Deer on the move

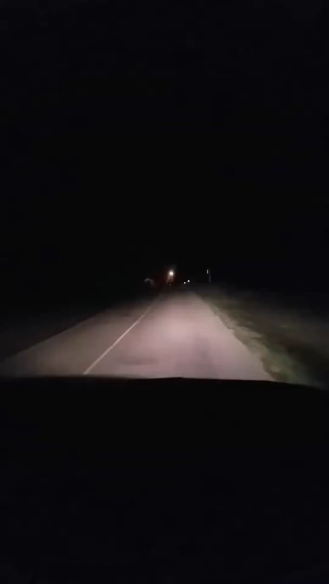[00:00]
When all you see is a white child... BAM! Oh my god!